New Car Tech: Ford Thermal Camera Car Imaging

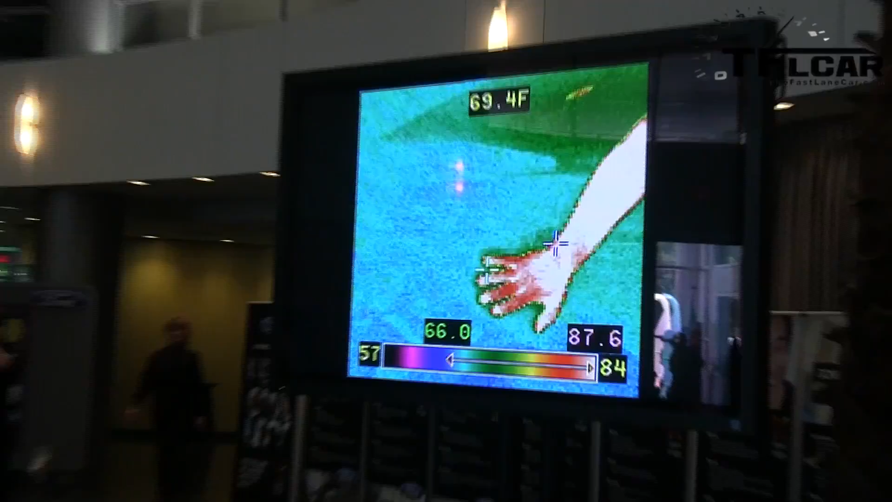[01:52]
so let it go and there's your heat signature so got it pretty sensitive picks up just that small heat heat transfer so if we go to the car itself which one is that and now we're going to the car
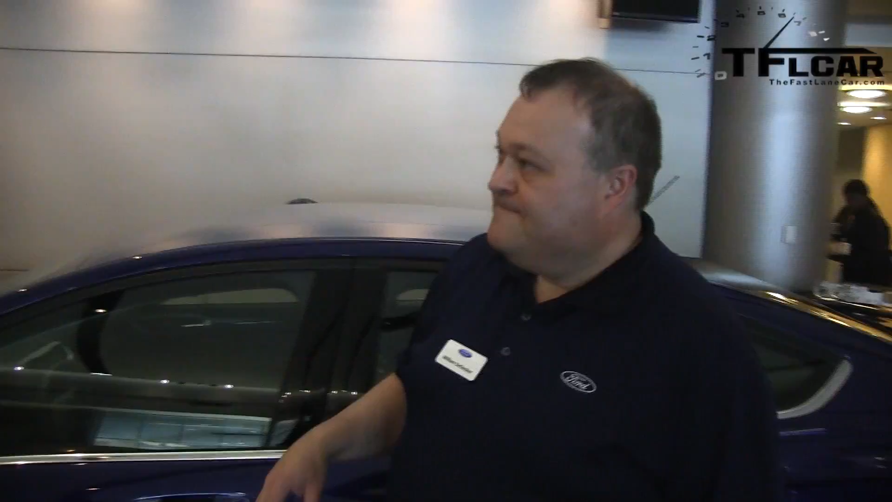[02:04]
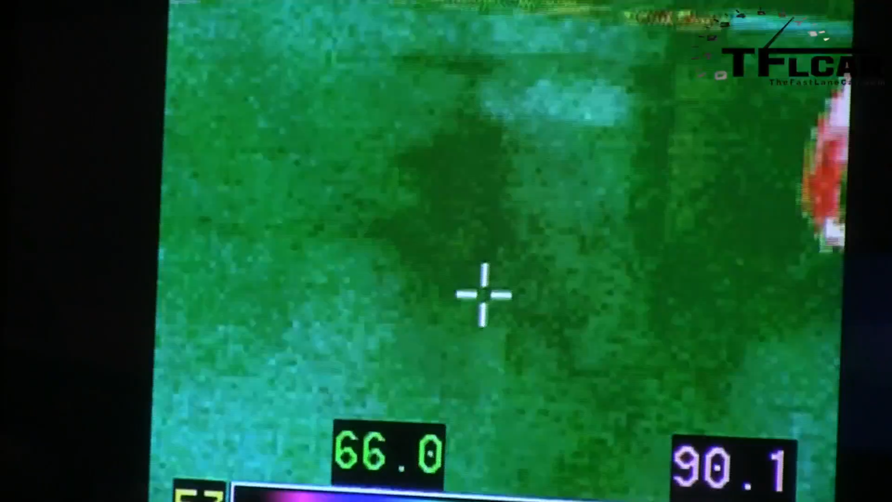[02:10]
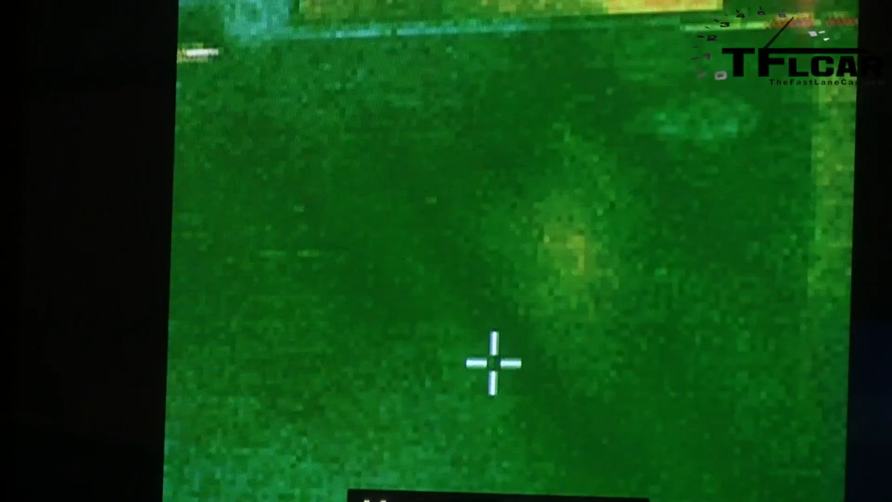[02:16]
we have a keypad here and the keypad has a wire going through it you can see
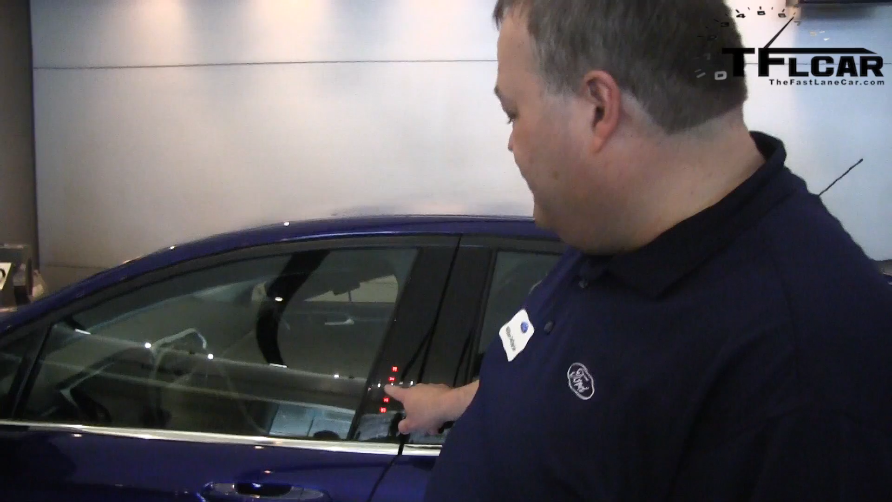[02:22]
that there's some heat escaping out through here then you can see like right right in this area okay where he's got the laser pan
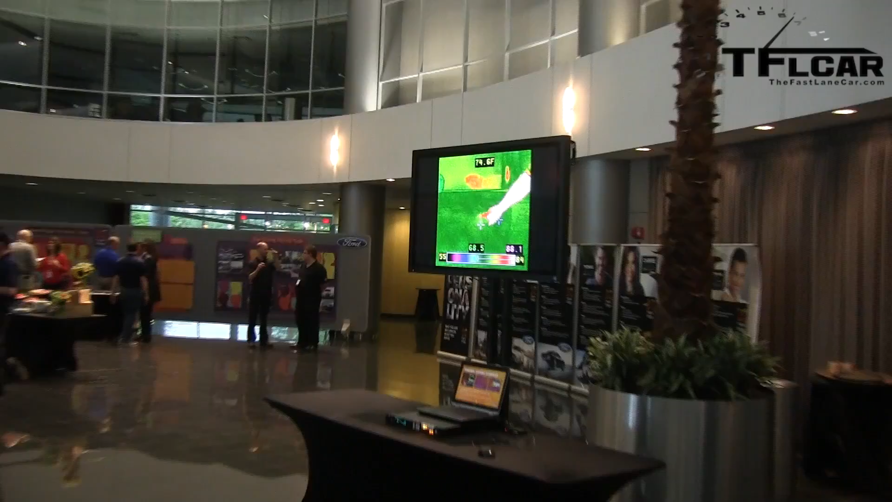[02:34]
that's starting to turn yellow so if we let it run for like a minute or so it'll turn more
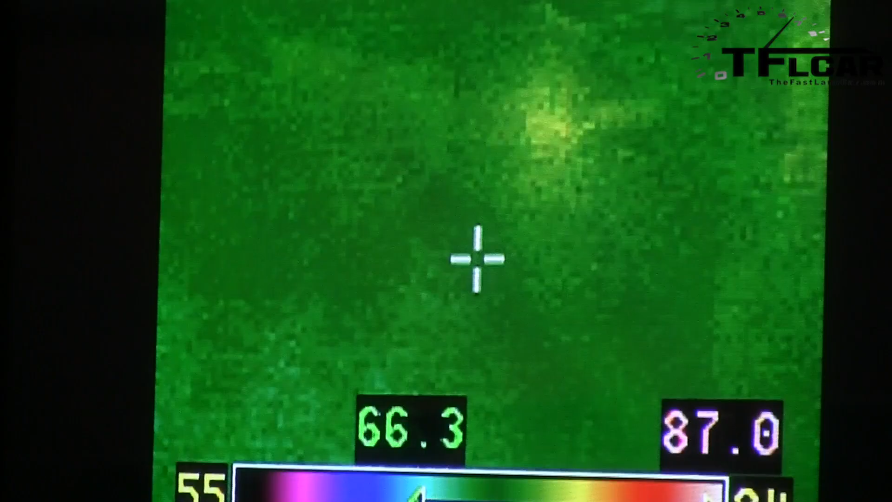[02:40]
red and then white but there's there's definitely something going on right here so if you want to go ahead and shut that off okay